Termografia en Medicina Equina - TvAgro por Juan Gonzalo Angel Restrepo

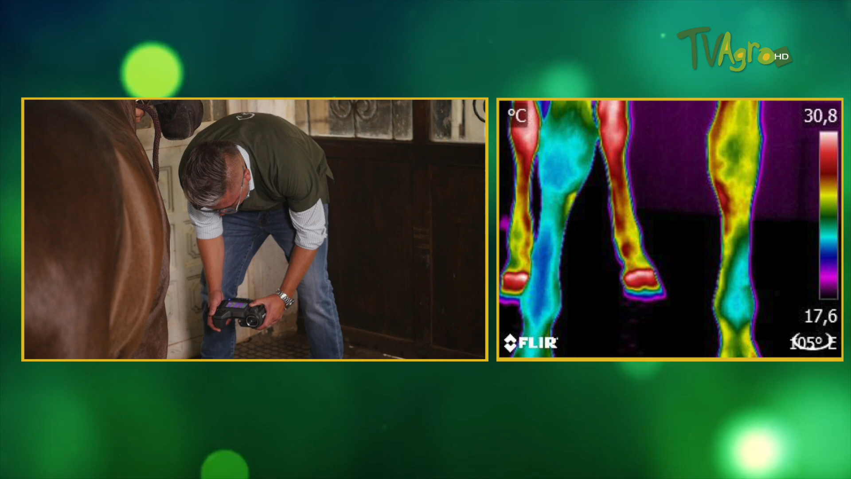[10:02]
On screen: scale top 30.8°C, scale bottom 17.6°C
que estamos viendo la yegua de frente, entonces en el miembro anterior derecho, que es el que ustedes ven en la imagen hacia el lado izquierdo, presenta a la región pectoral un patrón térmico más frío, con menos color blanco, que el lado izquierdo, lo cual es concomitante con el hallazgo hacia la porción distal.
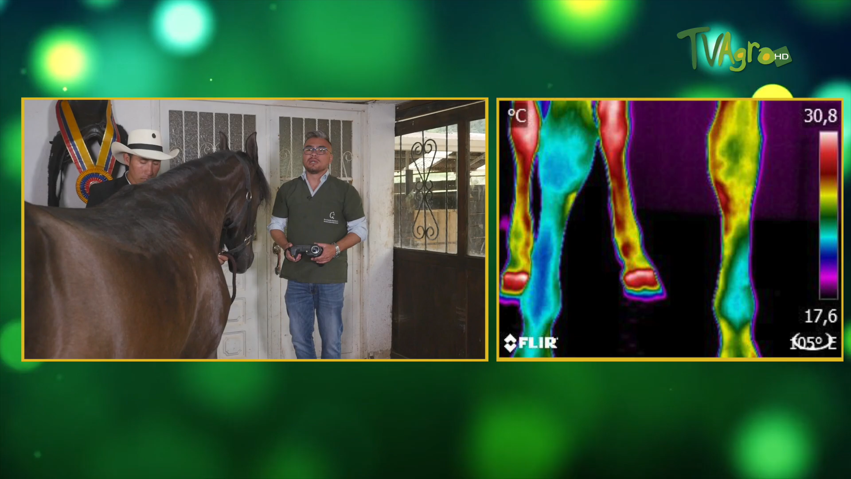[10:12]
Ahora, del mismo modo, vamos a evaluar la región plantar o palmar, según el caso.
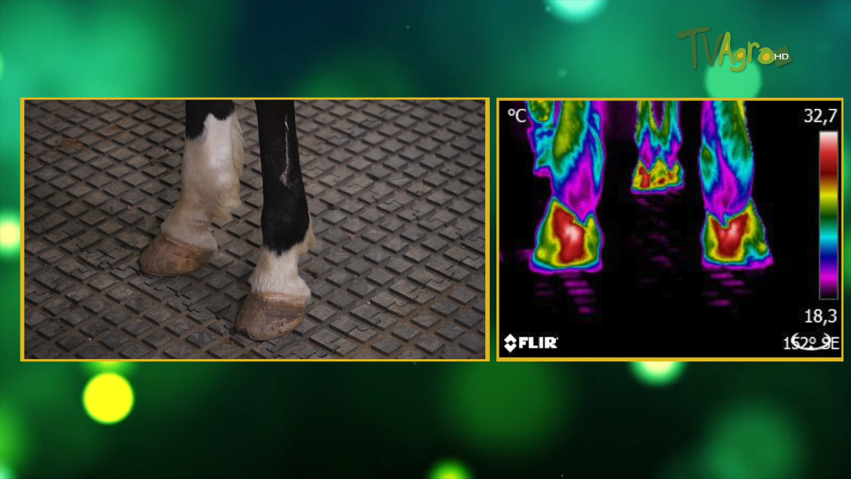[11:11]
el patrón térmico del nudo izquierdo. Es un patrón térmico más activo hacia la región lateral, es decir, hacia acá, hacia la región lateral. No tenemos hallazgos significativos a nivel de la región flexora.